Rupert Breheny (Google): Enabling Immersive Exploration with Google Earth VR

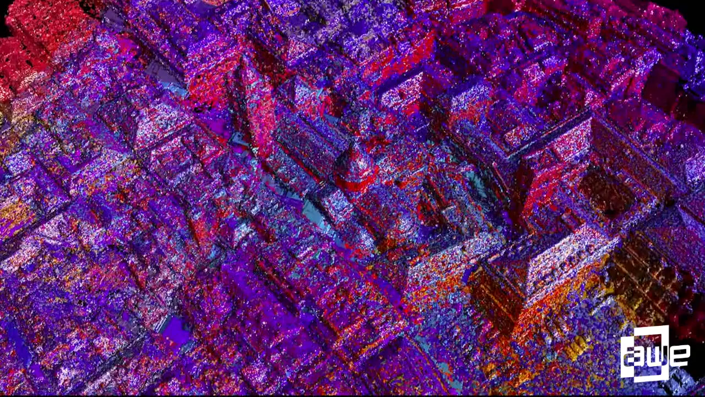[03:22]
And then for street level images that give us this kind of beautiful RGB texturing. We have cars. Street view cars. Surprise, surprise. And it all gets put into this beautiful hole.